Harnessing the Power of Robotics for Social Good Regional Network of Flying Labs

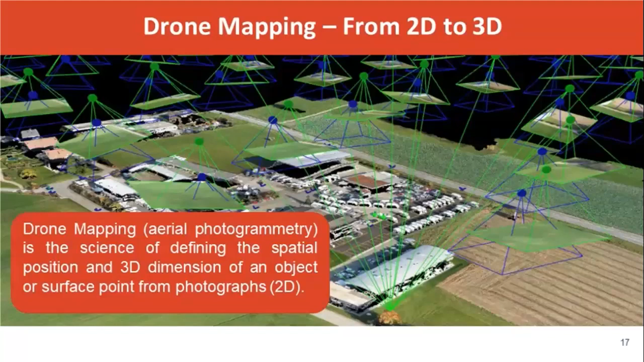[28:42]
before loading the mission, is to consider that you have to apply or to take in account the overlapping that will be horizontal and longitudinal, programming